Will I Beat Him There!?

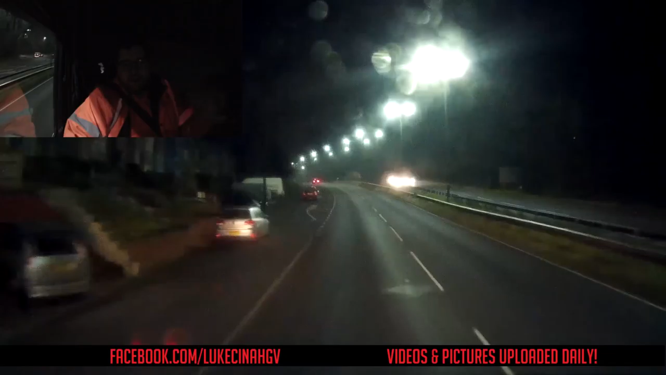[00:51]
early hours of the morning so i don't know what the roads are like i don't know if they're busy um because last time we went there there's cars parked all over the place um the place we're going to is sydenham's and it's kind of like on a bend they don't open until i think half seven to the general public so the gates are probably going to be shut so i don't know whether i can stroll straight in whether i need to park up around the corner and walk up i don't know we're going to find out in a sec because we're just around the corner now we
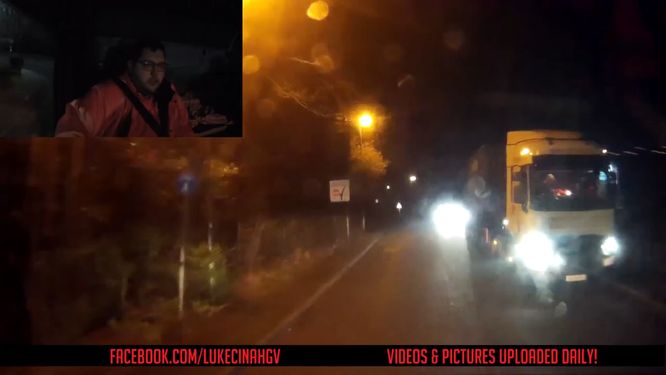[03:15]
um i mean it's still pretty busy car wants to come out a bit too far thank you thank you
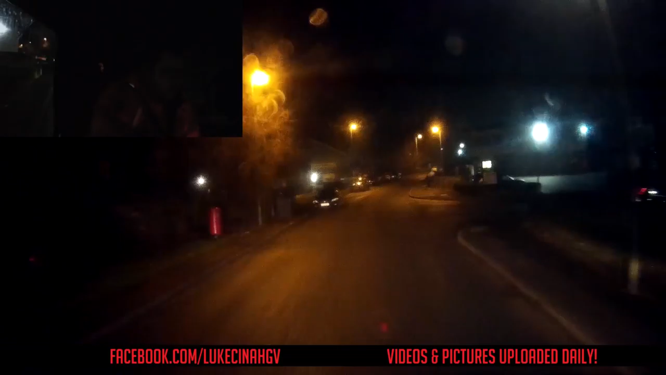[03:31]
yeah see this this might cause problems here because i don't think the gate's open it looks open that's good it's open now we need to see if we can get on in